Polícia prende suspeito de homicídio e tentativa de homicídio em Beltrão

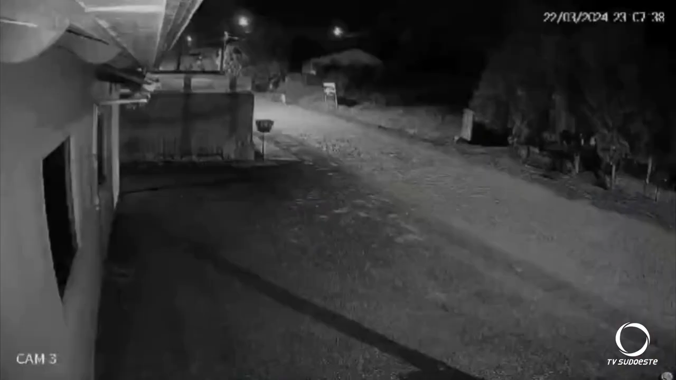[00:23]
Essas imagens registradas por câmeras de monitoramento mostram o homem correndo atrás de duas pessoas.